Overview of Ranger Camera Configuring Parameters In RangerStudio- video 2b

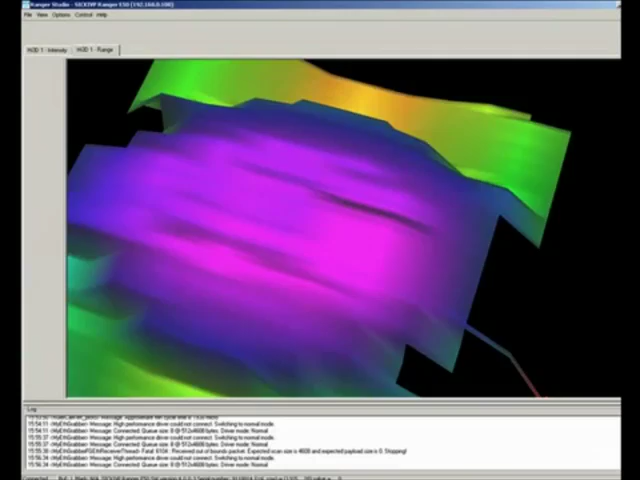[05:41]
the image looks distorted first you need to go and move around this yellow box around the 3d grayscale image i call it a grayscale image because whatever is brighter
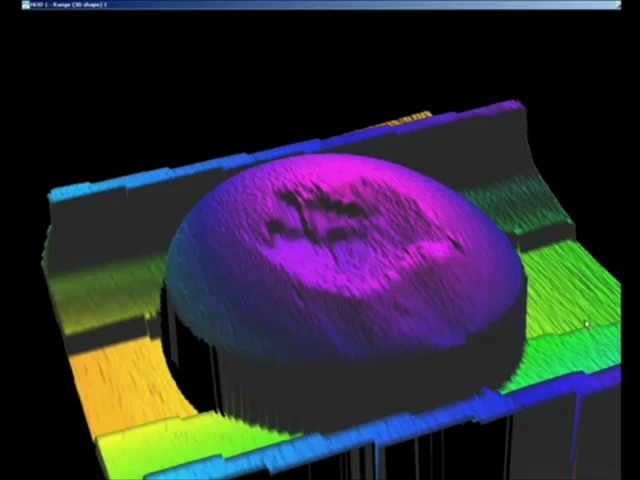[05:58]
can kind of see what the soap bar looks like okay so this is a 3d image that
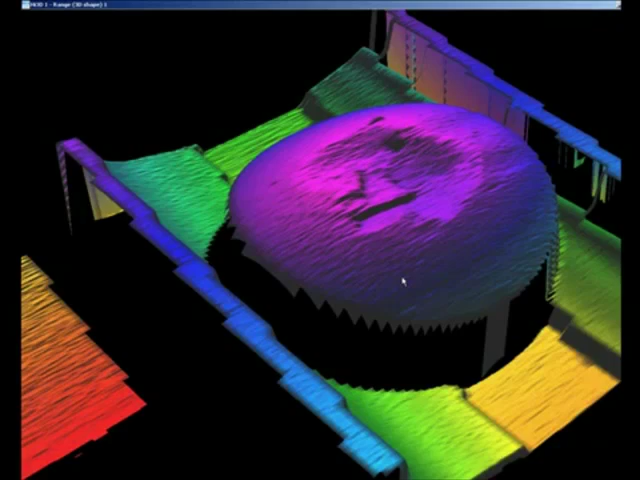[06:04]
i came back with this is not a perfect image that is still a lot of work to be done probably uh to get to
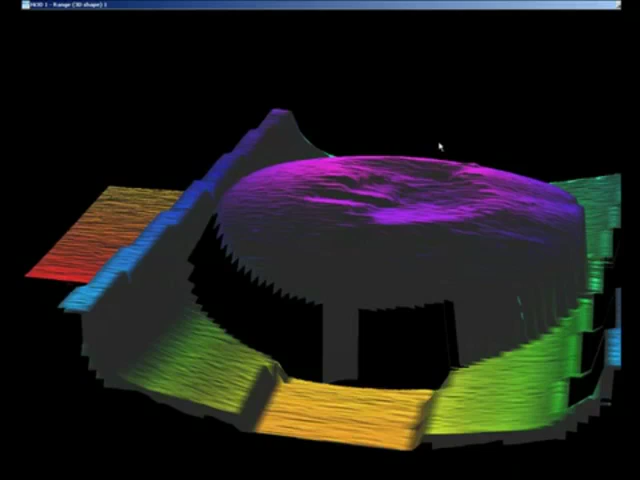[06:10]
make this look much better uh but at least it gives you an idea of how i can start acquiring a 3d image
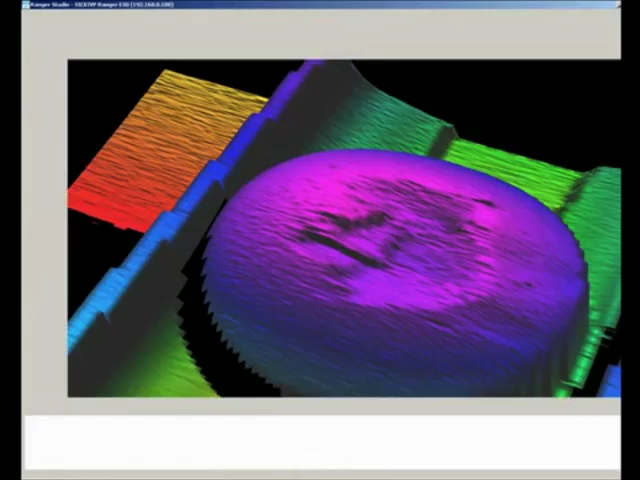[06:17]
you also get intensity data over here on this tab and this is what